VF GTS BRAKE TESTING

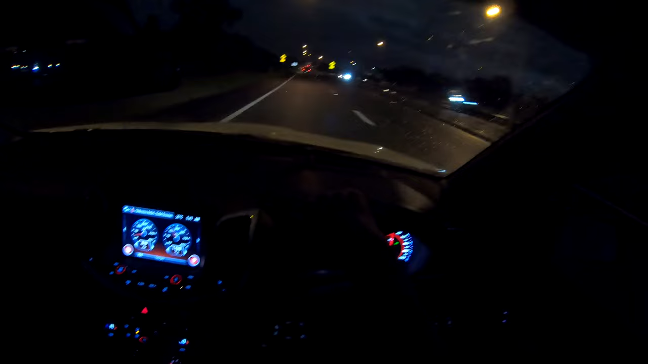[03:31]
So road conditions were sort of dampish to wet. I did a test from 100kmh to zero, 60kmh to zero, and 80kmh to zero.
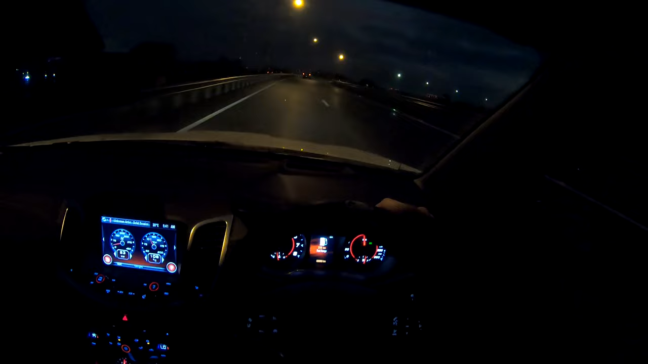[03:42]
So that's just a rough idea on how massive brakes on this GTS works and how you should be considering if you're putting massive amounts of power into your HSV Commodore to get some decent brakes on it. So yeah, thanks for watching the video and I'll see you in the next one. I'll see you in the next one.